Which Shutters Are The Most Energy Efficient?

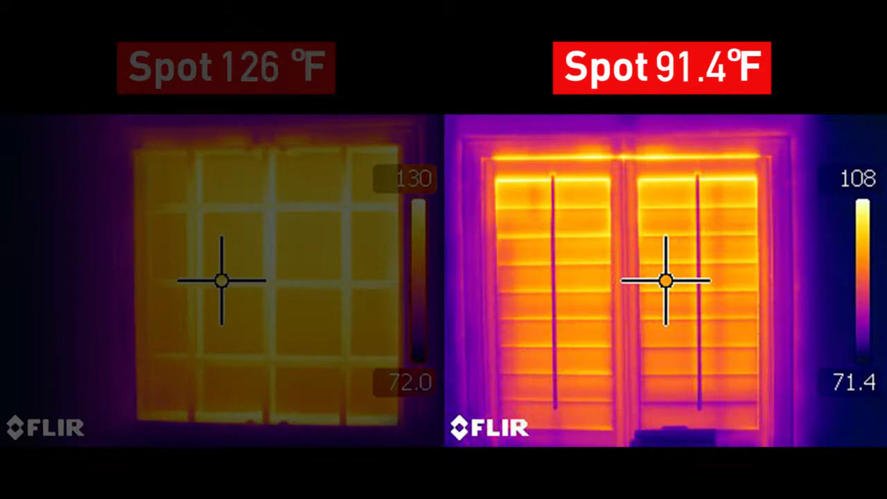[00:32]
Independent tests showed Polywood blocks up to 30 degrees of outside temperature coming into your home. No other window treatment can lower your energy costs like Polywood.